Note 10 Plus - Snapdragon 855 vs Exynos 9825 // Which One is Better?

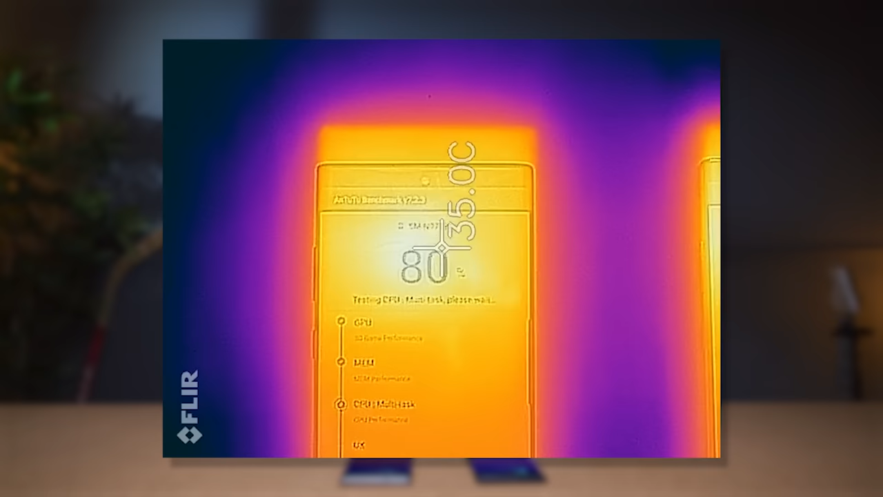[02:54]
On screen: spot 35.0°C
This was another interesting area and I found that the Exynos variant of the Note 10 Plus actually ran a little bit hotter about two to three degrees hotter than the Qualcomm version.